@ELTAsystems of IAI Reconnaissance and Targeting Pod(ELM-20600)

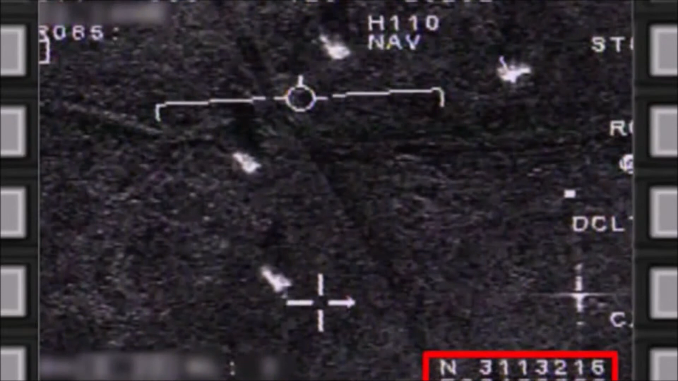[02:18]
wide-area coverage at long ranges, high-resolution imaging with automatic target indication, and enhanced situational awareness.